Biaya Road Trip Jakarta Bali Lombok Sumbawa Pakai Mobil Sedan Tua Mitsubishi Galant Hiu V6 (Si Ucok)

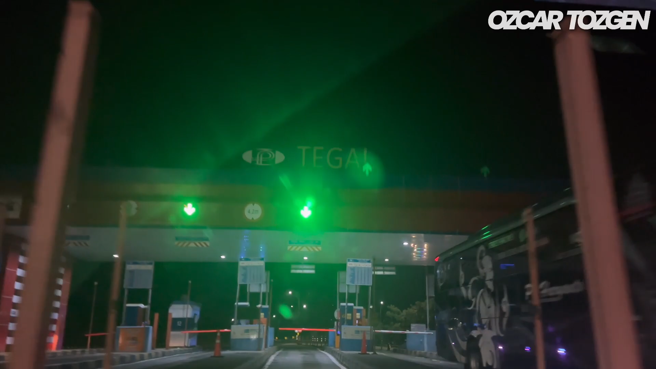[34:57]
kita mengeluarkan biaya tol Sebesar 159.500 Dan
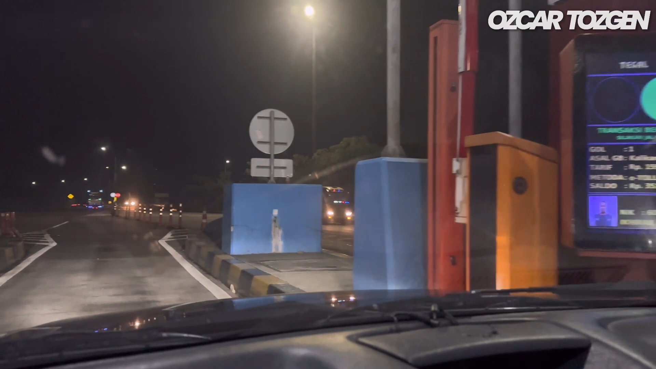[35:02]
Kita disini Keluar tol Tegal ini Mau cari makan malam ya teman-teman Kebetulan di Keluar tol Tegal ini